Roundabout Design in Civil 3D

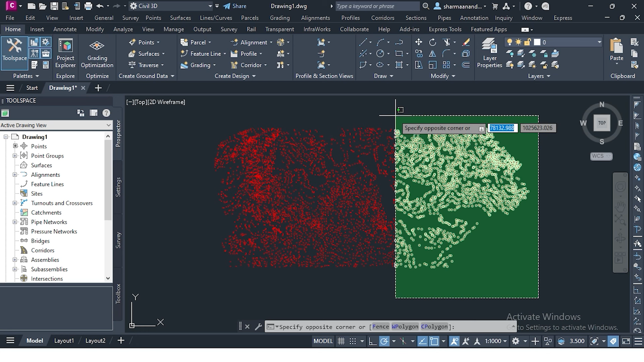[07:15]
शॉर्ट पर हमें सबसे पहले जो राउंडबाउट हम क्रियेट करें जगे उसके बहाफ पर जो रिजर्ट सुनगे वह स्पीड स्थिट सब्सट्रित करेंगे अब क्या करना है इसको डेटा आप इहां पर लेके आए इन पो सबसे पहले सर्फेस बनाते हैं इस सो फूर सेलेक्ष
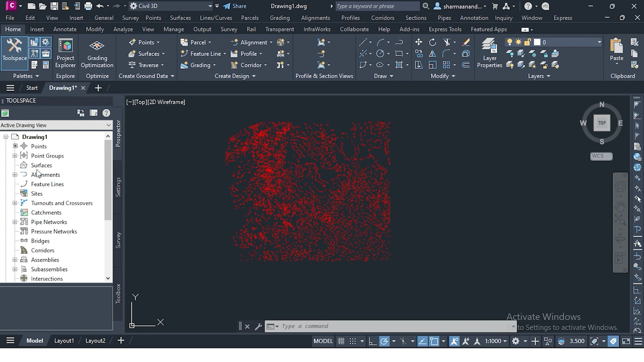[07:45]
क्र करता है अदर्वाइस आप पैनल पर आखर करके यहां से भी डिजाइन के पैनल में अग्रीट ग्राउंड डेटा में बिसर्फेस एज लिए कर सकते हैं
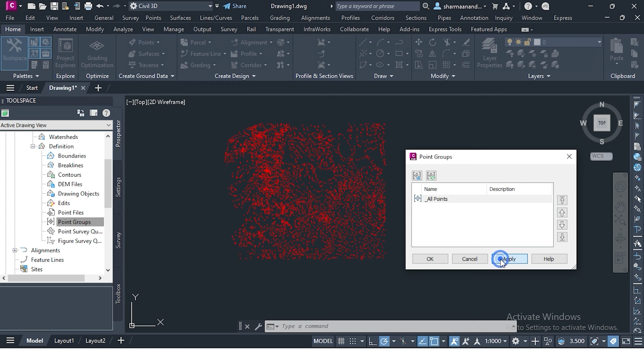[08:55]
पॉइंट को सलेक्शिन करते हैं कि अपके करोगे किस तरह का क्लाशिफिकेशन होगा आपको जो जेणेज वेल्यू मेंशन करने हैं एलिवेशन करोगे एक classification दिखाना चाहरे हो कंटूर की अलगलग category में या फिर slope का analysis चाहिए data analysis mention करना है एरो create करना है या